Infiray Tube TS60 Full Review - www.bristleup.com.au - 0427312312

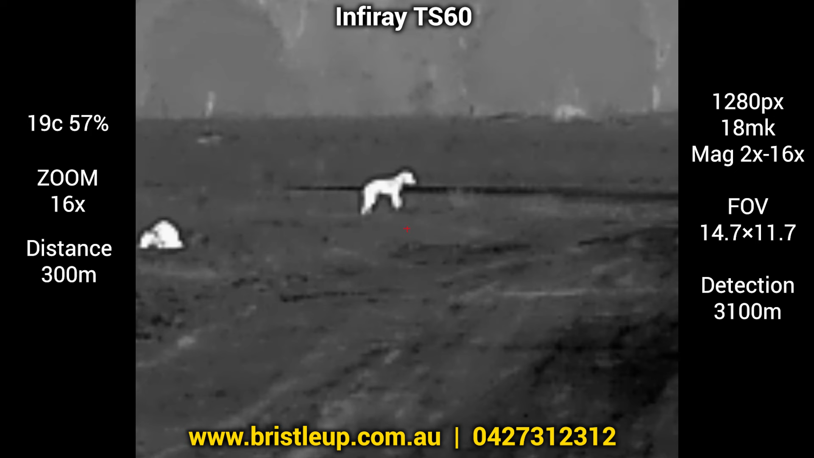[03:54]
Now let's take a look at the different color palettes.
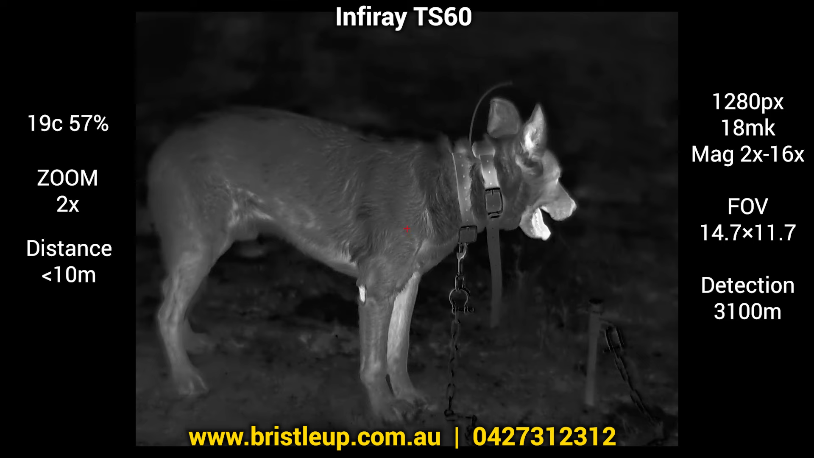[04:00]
We have the usual white hot, which is my preference. Then we have black hot, black hot, red hot,
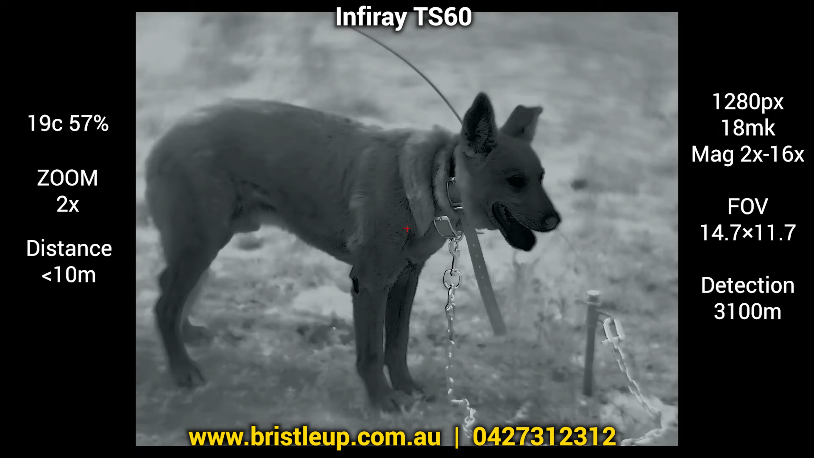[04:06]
a rainbow type palette.
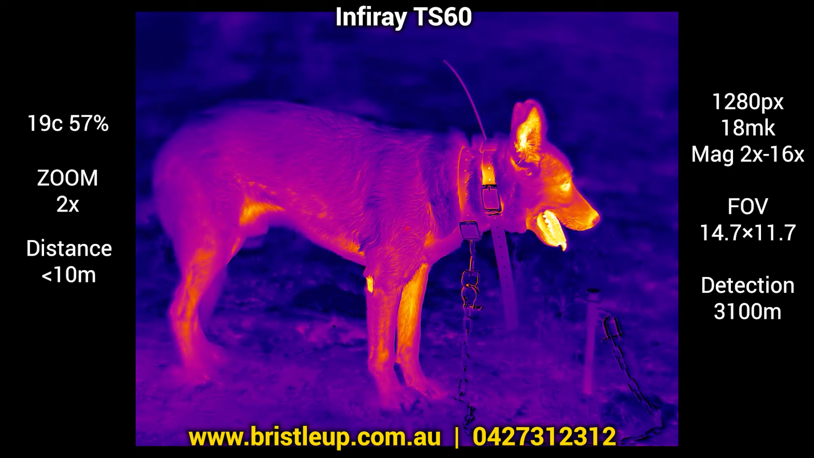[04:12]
I believe this one is a sepia type palette. Then we have red monochrome, and green monochrome.
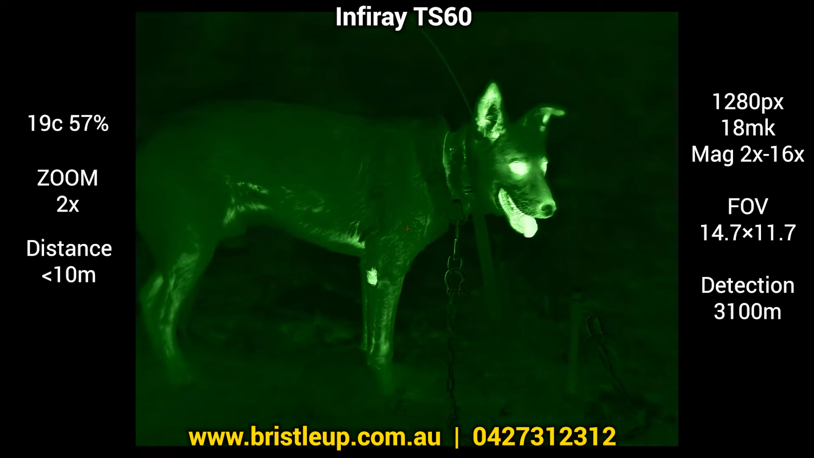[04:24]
Plenty of options there. I see a lot more people using the monochrome style ones lately,
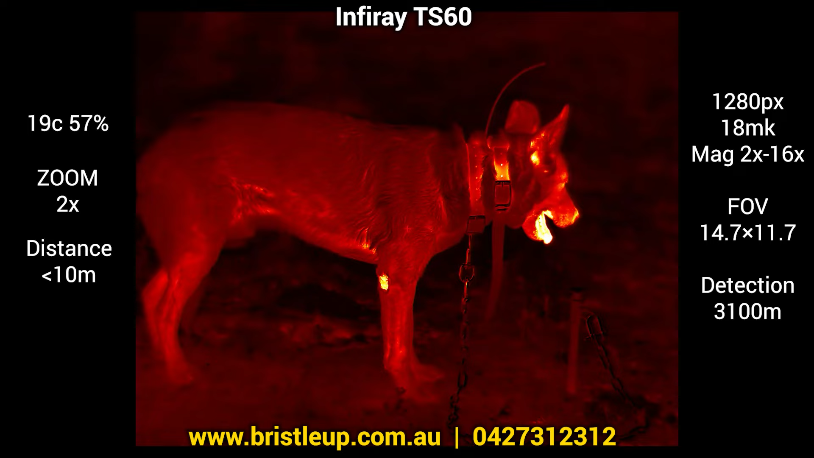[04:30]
so might be worth checking those out in the field. Before moving on, let's take a look at the image quality comparison between the TS60 with the
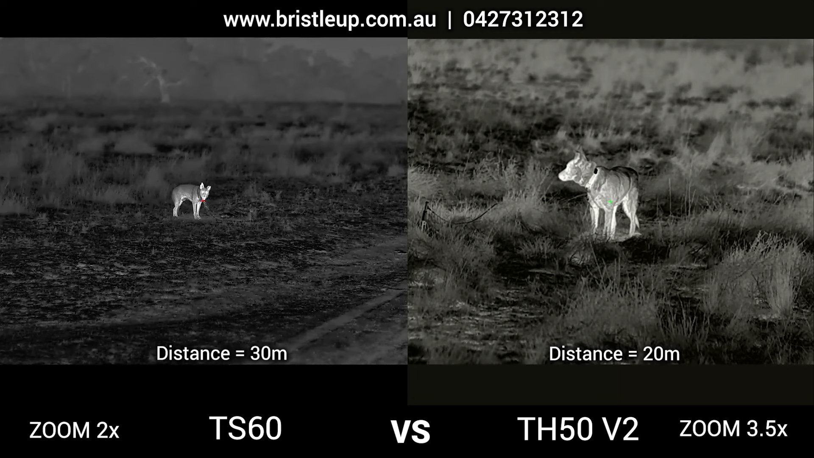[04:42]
1280 pixel sensor and the TH50 version 2 with the 640 pixel sensor. These recordings were done under similar conditions, but at different times. The results, however, are still a good indication of how much better the TS60 is. We won't go into massive detail and instead just focus on the comparison of the quality on max zoom level at the different distances all the way out to 300 meters.
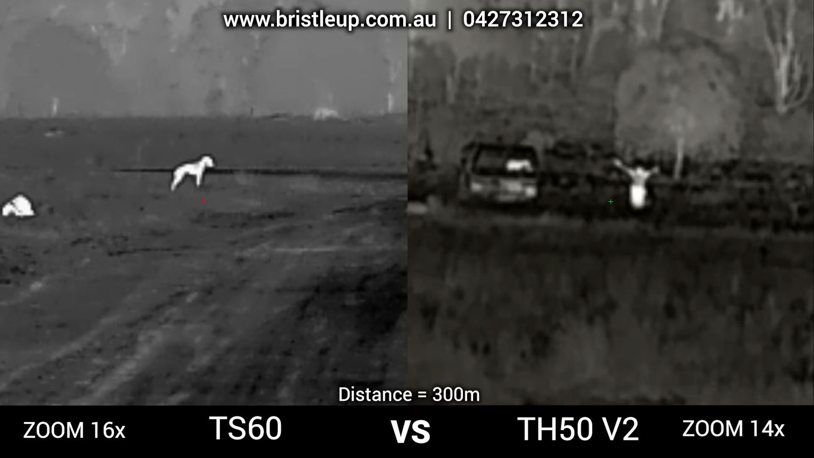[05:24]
but the TS60 is still a clear winner by far.
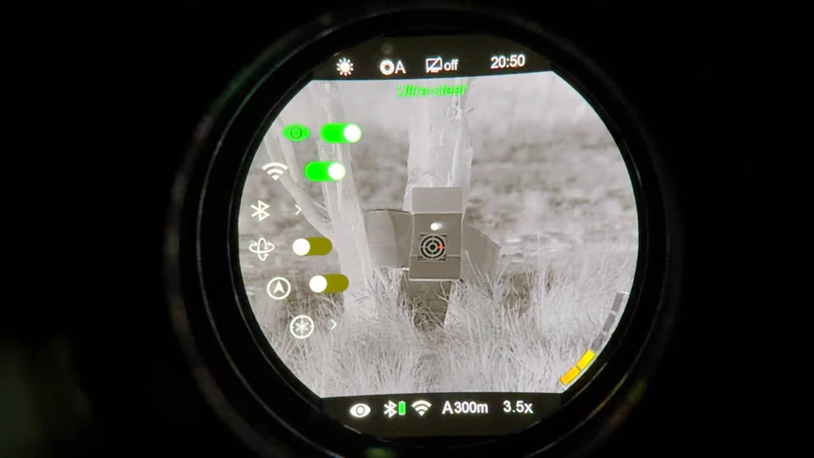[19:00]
That's just the just the image as to what they think will look better.
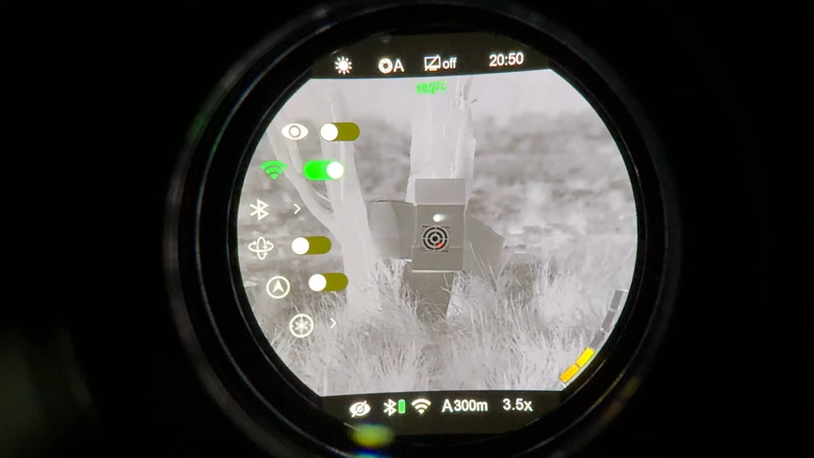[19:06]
Then we go down and we have our Wi-Fi on and off. We have our Bluetooth on and off. Now this is for your range finder.
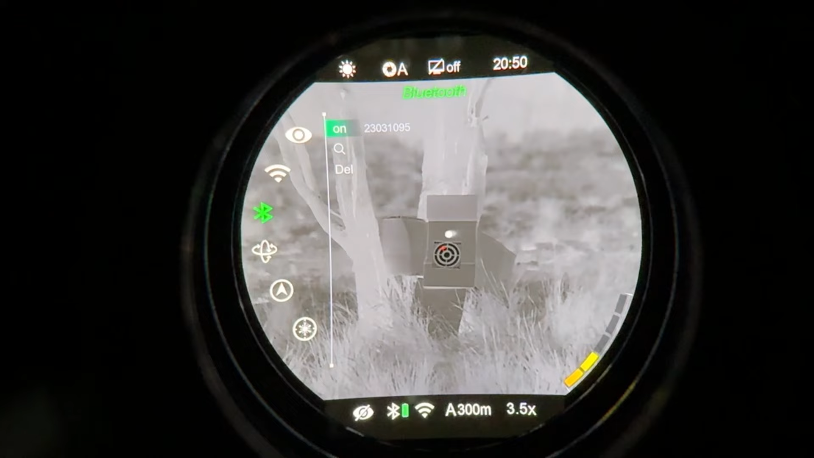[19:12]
So you want to have this turned on if you want it to connect to your range finder.
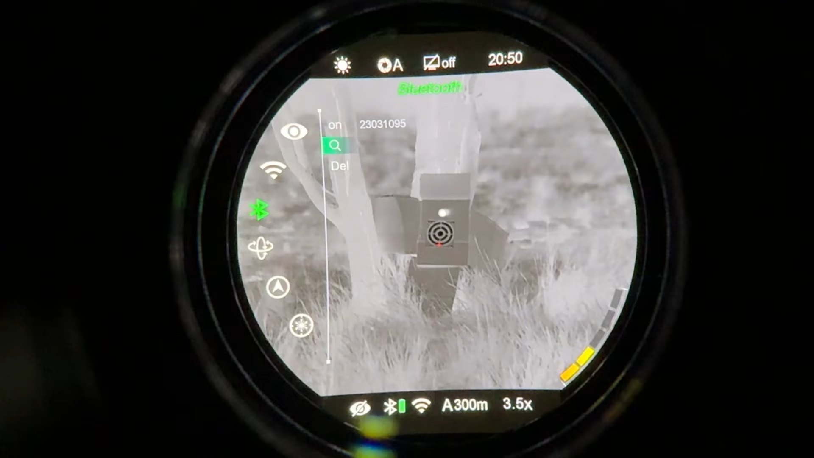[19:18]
And you can actually go into this adjustment here. Go into search. And when you turn your range finder on, it should show up there.
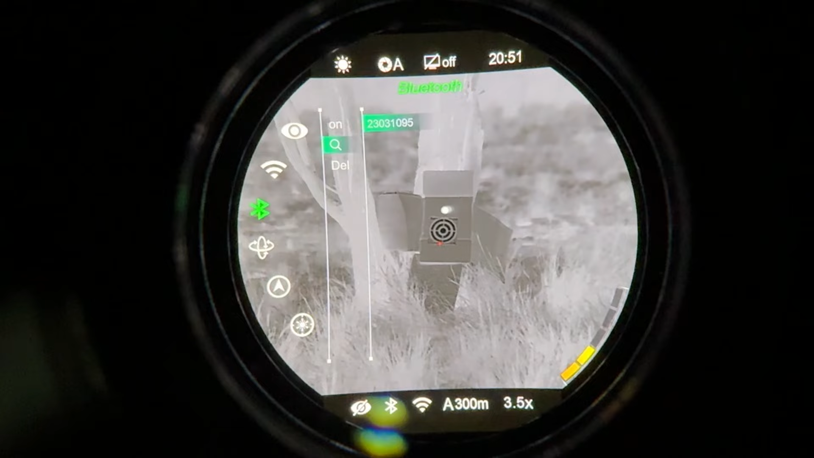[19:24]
So there's our number there. That's our range finder. And we've got it turned on at the moment.